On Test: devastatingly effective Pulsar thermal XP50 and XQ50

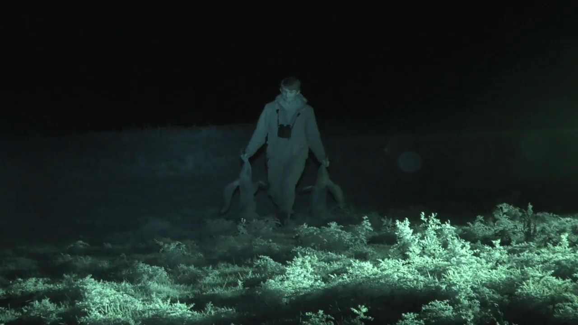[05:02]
So yeah, it's, as I say, a very, very effective method, but you could certainly reduce your fox
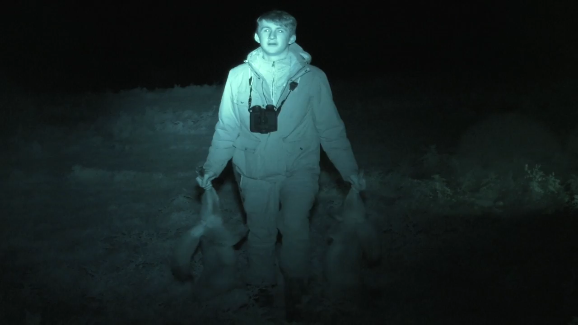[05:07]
population a lot more rapidly than any other means I've ever tried.
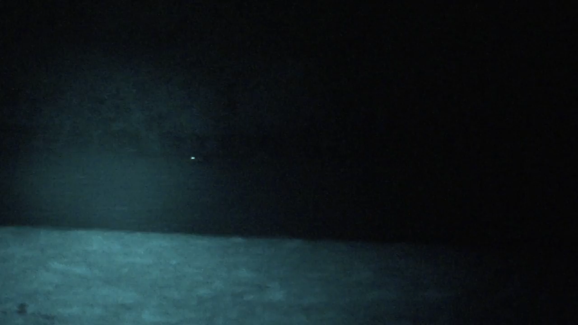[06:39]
I had to just wait for it to get into a little spot where I had a backstop, and got that one.
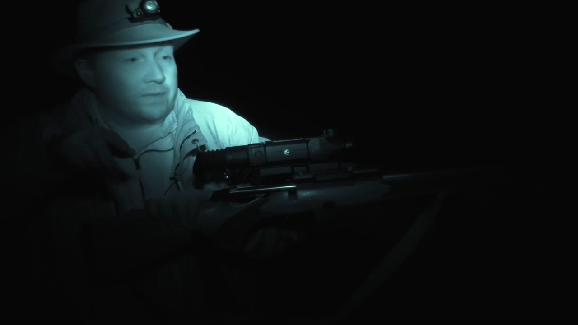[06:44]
And then as I shot that one, another one had just started coming directly in line with it from the woods behind, and it came up, the shot stopped it, and it was sitting there, and then it just snuck its way up.
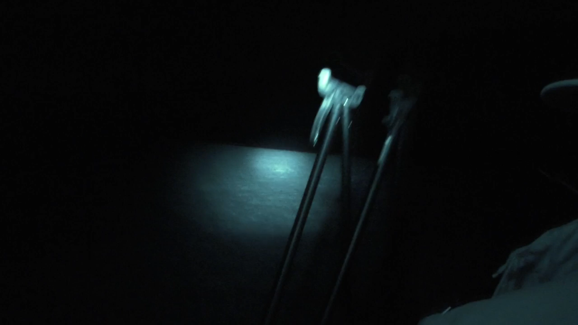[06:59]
So we walked away from the truck, came up and round to try and come back down on it, and it had tucked itself in.
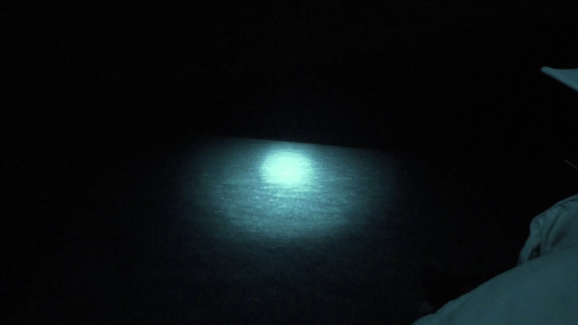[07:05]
We just found it on the thermal, tucked into the bushes here.
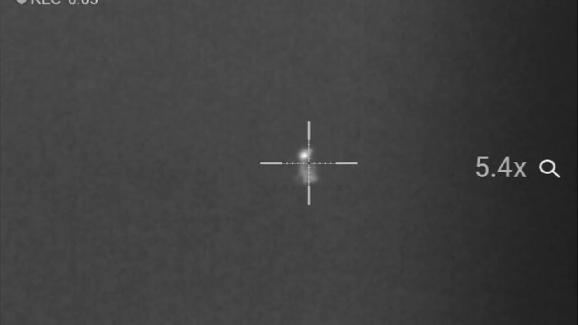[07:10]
And I set up on the Viper Flex sticks from Best Fox Call.
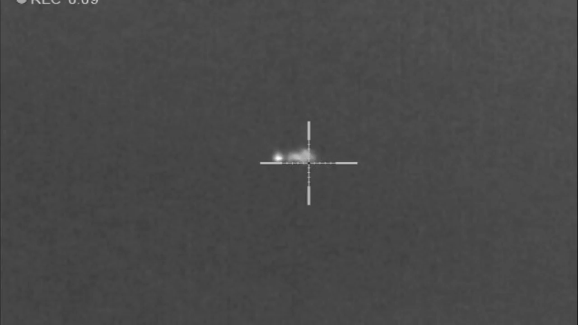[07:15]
And the fox just trickled back out as we came up and over the top, and just sat about 150,
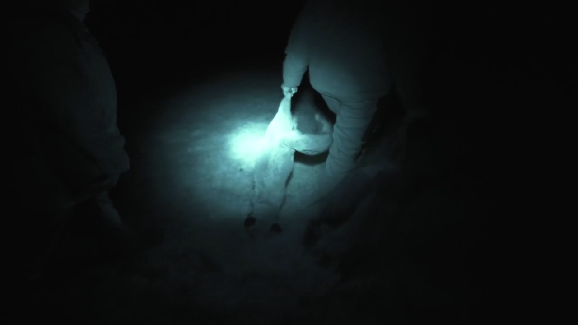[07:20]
200 yards down in the valley, and just gave me again a perfect opportunity.
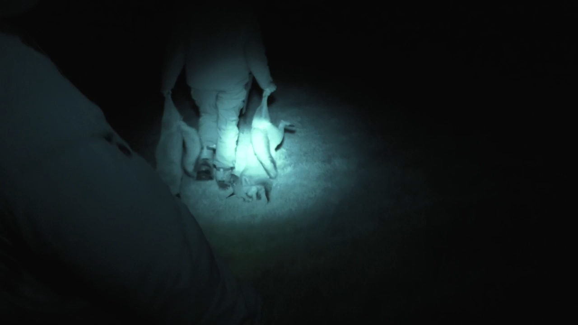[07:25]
And again, it really is just so effective. Yeah, I mean, we've got a couple more spots to do.
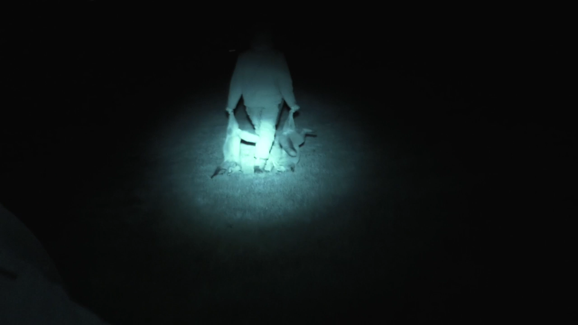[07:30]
I know Dave is looking a little bit fatigued, but I'm sure he can pucker up for tonight.
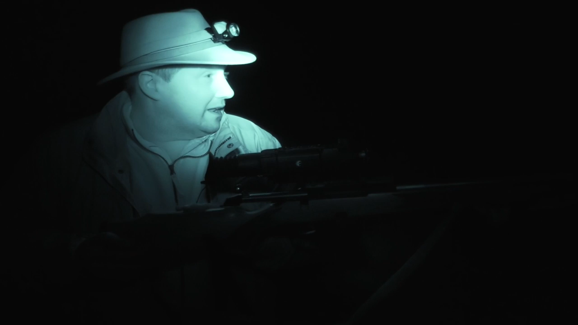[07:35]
And we shall crack on and see if we can get a few more. But yeah, no, another two in.
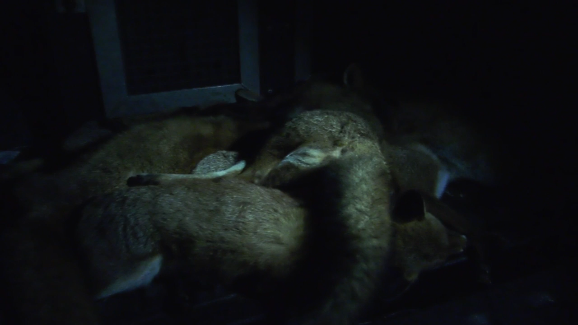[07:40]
So we're certainly starting to build up quite a decent bag for November foxing anyway.
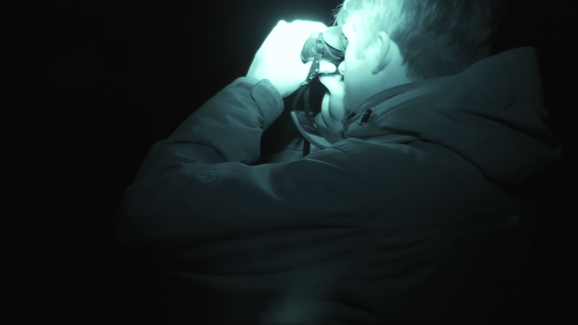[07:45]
This is going to be our last stand of the night.
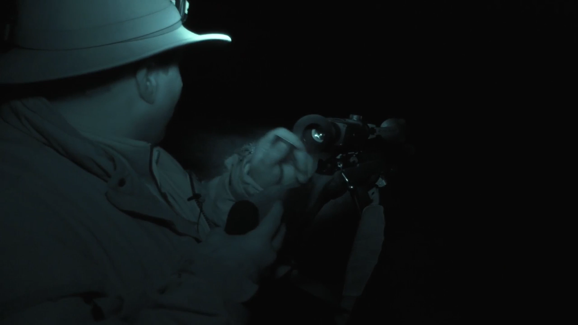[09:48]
So we had a fox came belting in, Charlie said there was one coming in, and I didn't realise that there was two coming in at the same time, and I was tracking one that came right from the bottom,
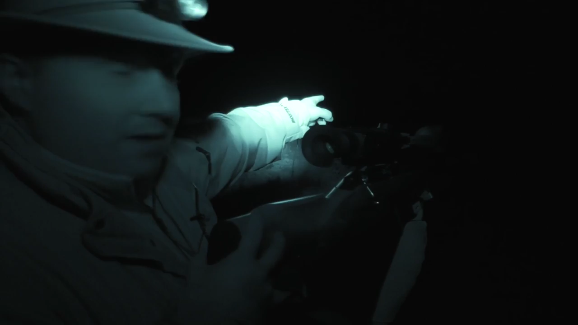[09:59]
came jumping across the fence and then worked his way up here.
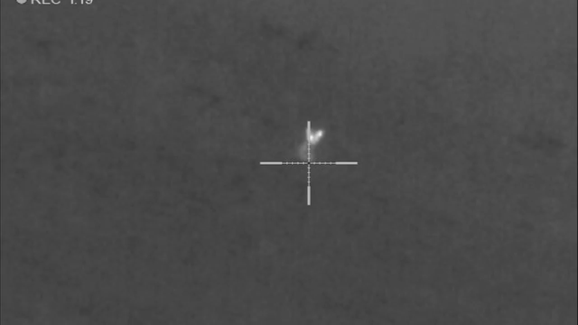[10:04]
But unbeknownst to me, there was already one that had made its way up and was up on our left. It was only about 30 or 40 yards away, so Charlie was recording that one, and I was recording the other one through the scope,
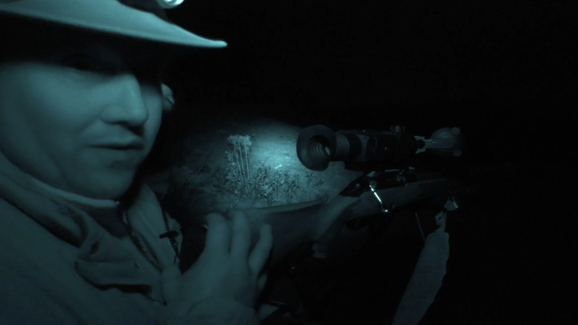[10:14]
and I think David was unfortunately on the one that I didn't shoot.
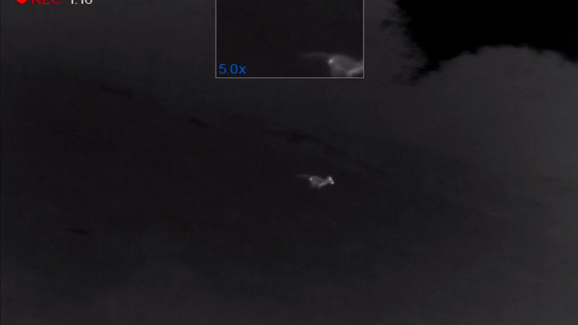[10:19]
So I shot that one, the one that was slightly further back, and then this one, I just saw a flash of him going out across the field,
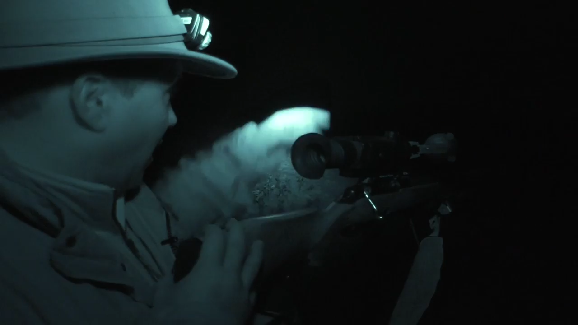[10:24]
and he made his way back down to the bottom.
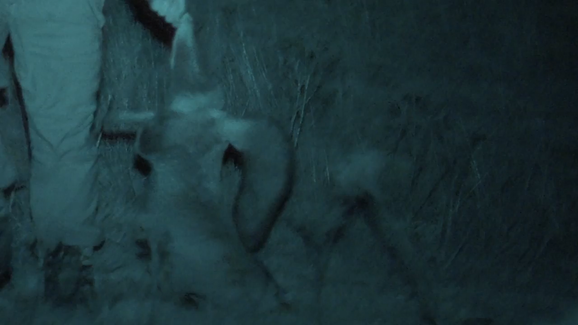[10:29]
But we've ended up with seven for a couple of hours out, and we've still got an awful lot of farms to catch up on now.